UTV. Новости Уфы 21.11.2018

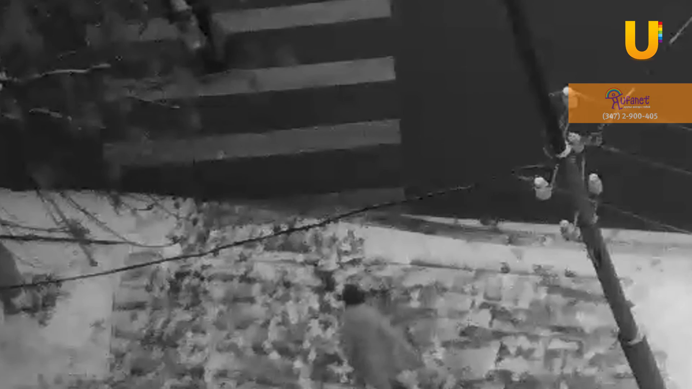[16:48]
Особенно сейчас, когда тормозной путь у автомобиля увеличился в несколько раз.
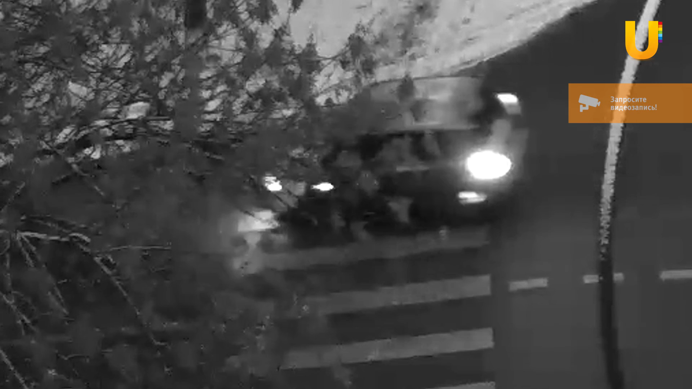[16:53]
Возможно, если бы женщина шла простым шагом, то Шкода могла просто проехать мимо нее. Но в результате аварии 86-летняя местная жительница была доставлена в больницу, где через некоторое время от полученных травм она скончалась.